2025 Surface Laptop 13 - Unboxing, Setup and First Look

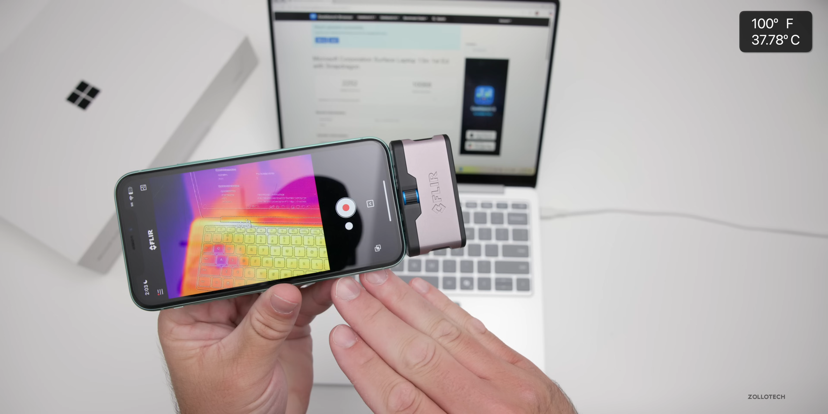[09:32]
we have about 100 degrees Fahrenheit and I'll play Celsius in the upper right. And after it calibrates, sometimes it drops a little bit, but basically we'll say 95 to 100 degrees Fahrenheit.